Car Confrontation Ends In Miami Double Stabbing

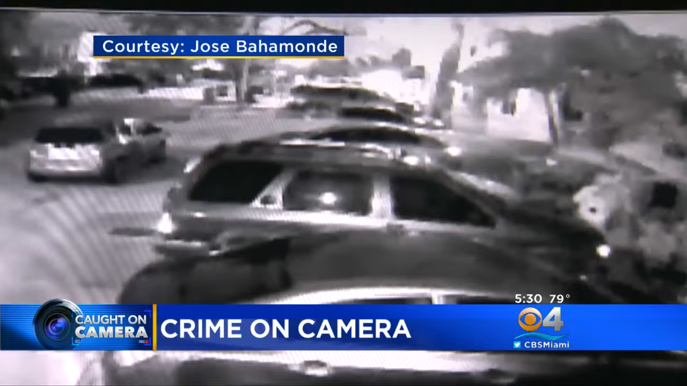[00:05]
POLICE SAY THEY ENDED UP COMMITTING A BLOODY ATTACK ON RESIDENTS WHO CAUGHT THEM IN THE ACT.
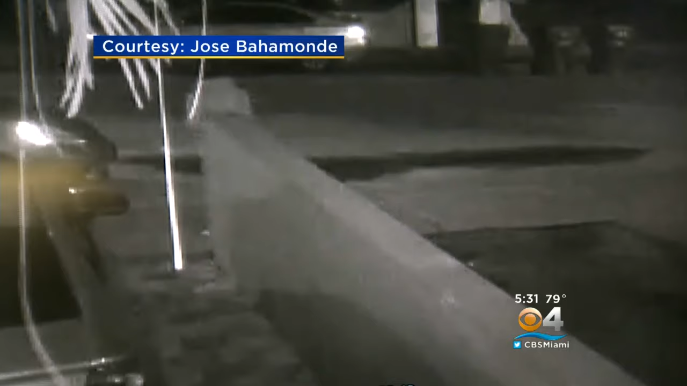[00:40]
JUST AFTER THE WITCHING HOUR, HALLOWEEN MORNING, A FOREBODING CHARACTER, HIS HAND OVER HIS FACE, OBSCURING IT FROM SECURITY CAMERAS, ROAMS NORTHWEST 24th AVENUE NEAR FLAGLER STREET. HE MAKES HIS WAY ABOUT THE HE WAS TALKING ABOUT CHECKING FOR UNLOCKED CARS.
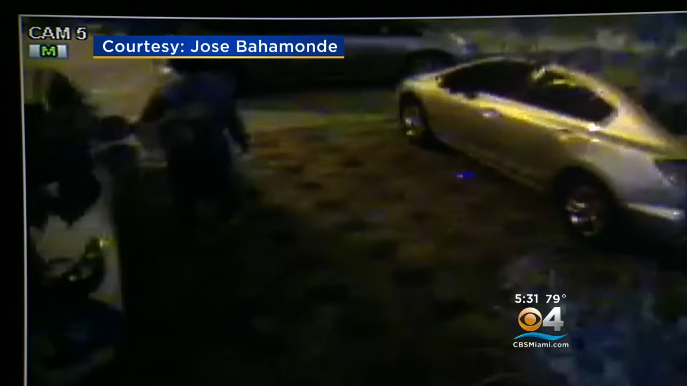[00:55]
HE WALKS DOWN A DRIVE ACROSS THE STREET, BUT MINUTES LATER,
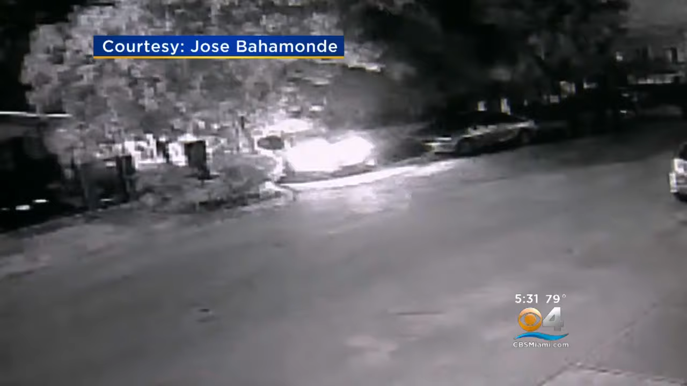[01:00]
ROOMMATES WHO LIVE THERE PULL IN THE DRIVE, AND SECONDS AFTER THAT, THERE IS THIS.